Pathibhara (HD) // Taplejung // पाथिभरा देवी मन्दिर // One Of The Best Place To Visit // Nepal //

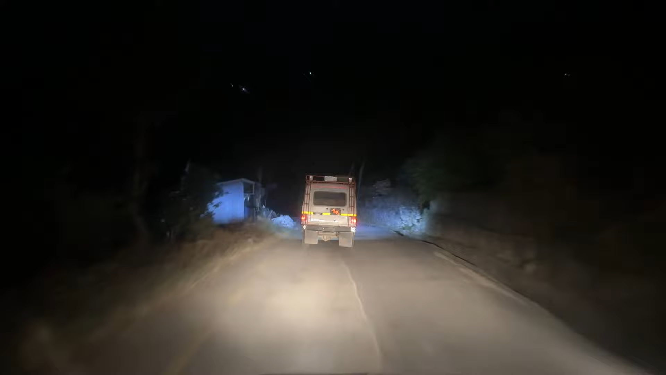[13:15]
रातिको छ बजे ताप्लेजुङ जिल्लाको सदरमुकाम फुङलिङ पुग्न लाग्दा अँध्यारो भइसकेको थियो